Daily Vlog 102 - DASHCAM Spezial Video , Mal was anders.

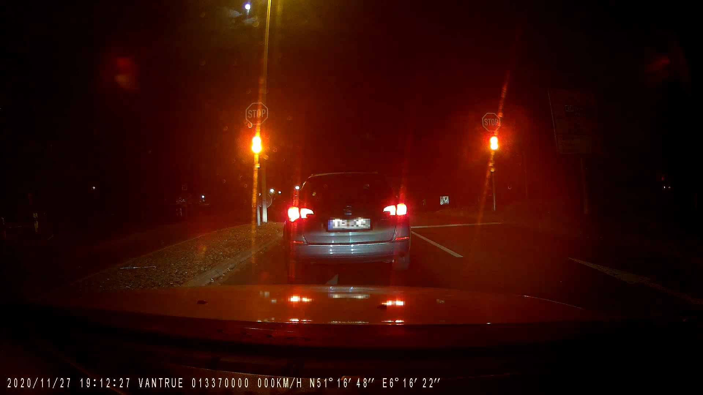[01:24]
man kann unten in der anzeige sehr schön erkennen wie schnell ich fahre für die leute die denken ich würde jetzt dringeln was man auch bis hierhin ist noch alles in ordnung hat so ein bisschen langsam beschleunigt und ich wollte nach hause aber 50 alles cool ich lasse es mal komplett weiter
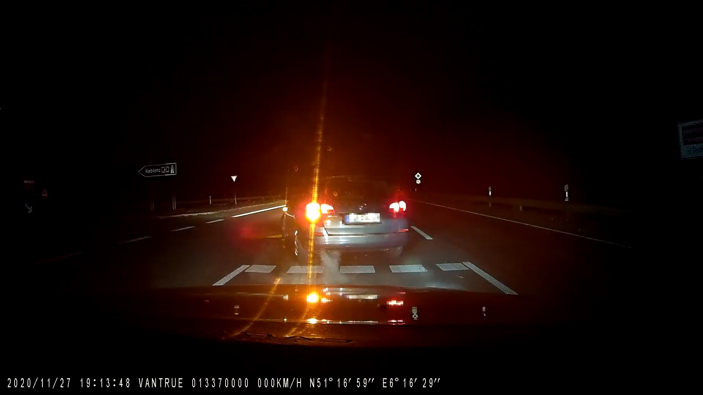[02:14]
alter fahr doch insgesamt laut timecode stehe ich ungefähr eine minute jetzt gibt gas ich weiß dass ich vielleicht ja auch nicht ganz gut reagiere aber wir fahren 30 auf die autobahn und jetzt alter das glaubt mir kein mensch doch ich glaube ich bin von 30 und jetzt aber jetzt aber jalla jalla jalla
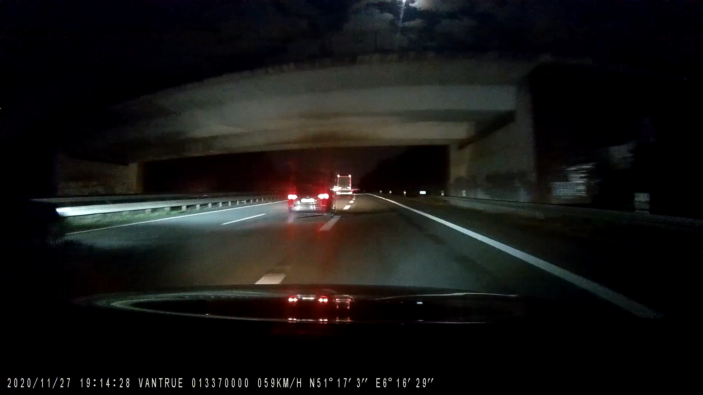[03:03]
sorry leute aber sowas regt mich hart alter gibt ein scheiß führerschein ab so schlimm war es jetzt auch nicht aber ja in diesem clip geht es darum ich komme von der halle nach hause und ich war mein bruder unterwegs deswegen habt ihr euch hier keinen sound wir sind hier auf der autobahn am fahren ihr seht jetzt rechts ist eine autobahn auffahrt der hat die es geht um das vordere fahrzeug für uns hat die noch vorbeifahren lassen ich ziehe dann rechts rüber ich beschleunige weiter sieht man noch unten meine geschwindigkeit erhöht sich leicht wollte dann an demjenigen vorbeifahren und derjenige dachte sich einfach
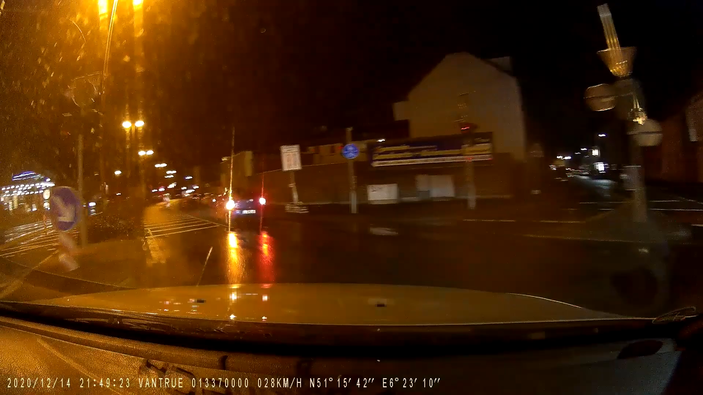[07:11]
hier haben wir einen kandidaten ich weiß nicht ob ihr das jemals gesehen habt selber mir ist jetzt schon öfter passiert und zwar achtet mal auf die beiden rückleuchten hier von unserem fahrzeug vor mir richtig die nebelschlussleuchte ist an hier in dem fall die
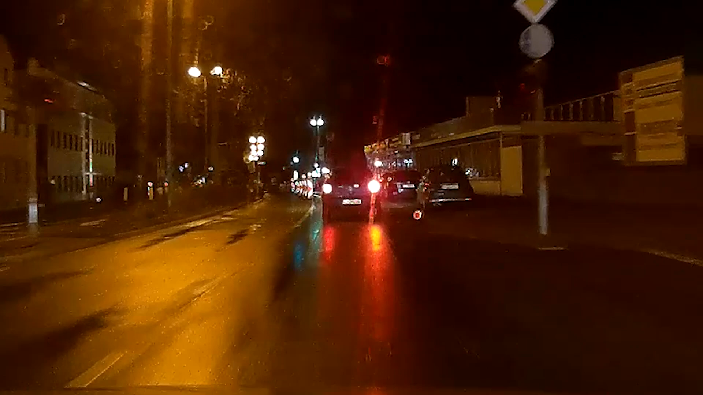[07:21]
nebelschlussleuchte macht man nur an wenn man nicht weiter als 50 meter gucken kann ja ich weiß man kann schlecht einschissen wie 50 meter sind aber ich würde ganz klar behaupten dass man hier weiter als 50 meter gucken kann dazu kommt was die meisten dann auch nicht wissen ist wenn ihr diese nebelschlussleuchte an habt und denkt okay da können die anderen leute mich besser sehen dass ihr dann auch nur 50 kmh fahren dürft wo ich eigentlich darauf hinaus möchte ist hier ist sehr gut zu sehen dass diese nebelschlussleuchte auch sehr stark blenden kann also bitte nur einschalten wenn es wirklich nötig ist